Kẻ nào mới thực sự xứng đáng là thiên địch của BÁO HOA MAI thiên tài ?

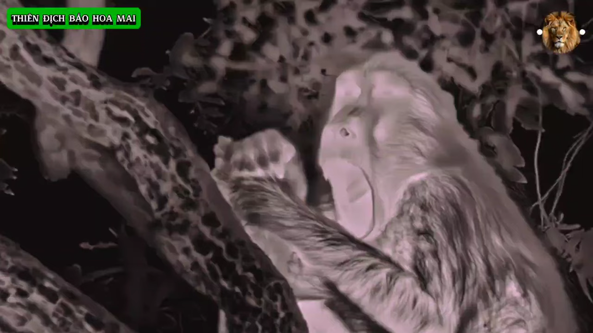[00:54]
Việc sống theo bày đàn đông đốc, nhiều vũ khí lợi hại không giúp cho khỉ đầu chó đánh đuổi được Báo Hoa Mai. Kể đi sân tập kích ban đêm.